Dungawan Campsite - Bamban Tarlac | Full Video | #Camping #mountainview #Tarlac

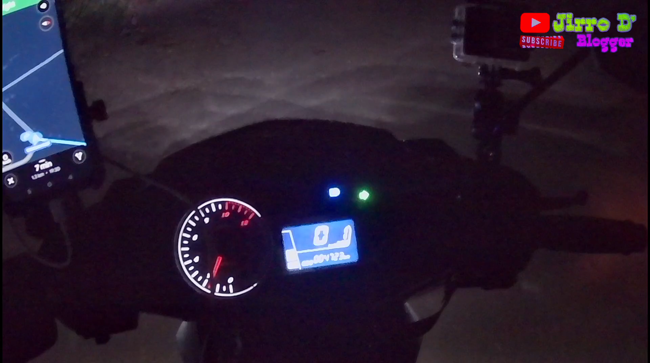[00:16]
Kaya hindi natin napagandaan, nandito na pala tayo. Ayan, no?
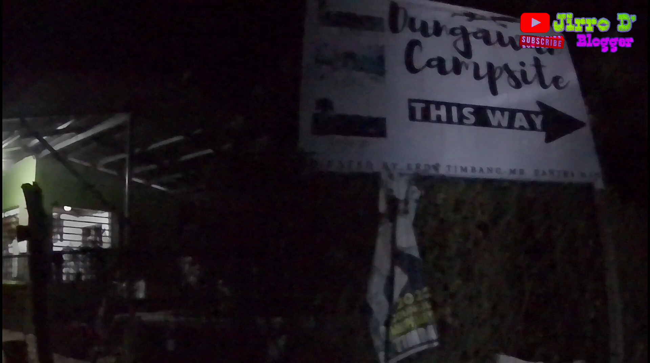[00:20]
Lungawan campsite. Oh, this way daw. Ayan, no? Okay yung daan, pataas, pataas.
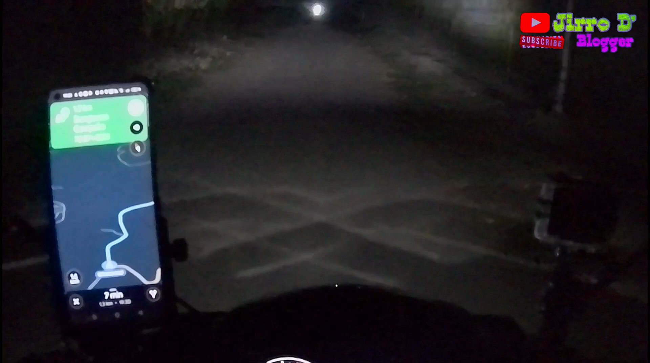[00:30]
Ayan, parang merong kagagaling lang ng mga ano. Ayan sila, palapas yata sila, galing sa Lungawan. Did not know.
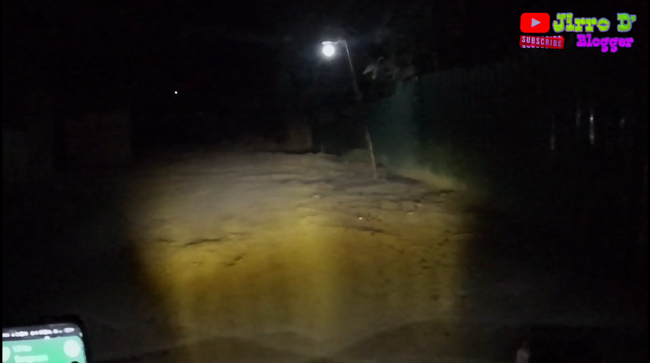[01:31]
Hala, grabe naman yan. Iwanagan natin ng daan. Kaya importante meron tayong MDL or mini driving light na nakasalpa. Hala,
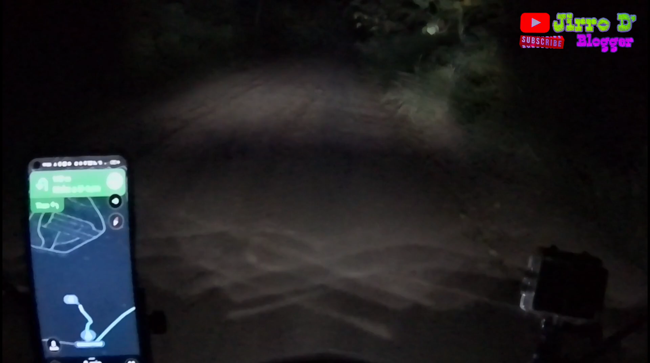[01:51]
tama ba yung dinadaanan natin? Continue daw. Tama nga.
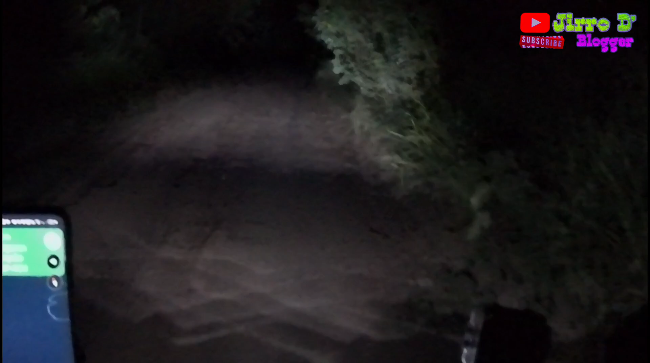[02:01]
Pero I think gagawin na nila yung daan dito kasi ayun, no? May mga na-segregate na mga lupa sa bandang gutter.